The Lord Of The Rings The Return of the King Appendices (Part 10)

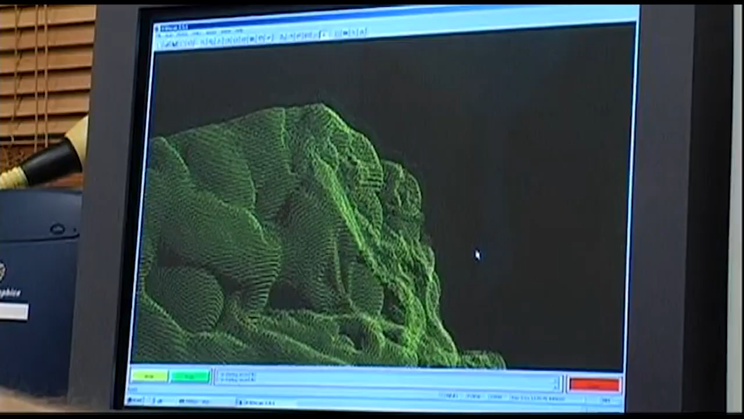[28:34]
The level of detail that they were scanning to was way beyond anything I'd seen before.